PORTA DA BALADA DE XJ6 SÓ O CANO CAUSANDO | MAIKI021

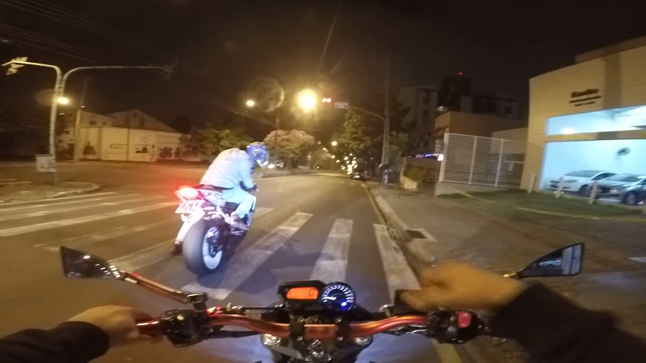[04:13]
Eita, desgraça Olha lá, moleque Bagulho Vixe Maria Saiu um tuchão de fogo ali, cuzão É É Vrau Vrau no trigonal Desce parando tudo Desce no louco, mano Desce meter no louco mesmo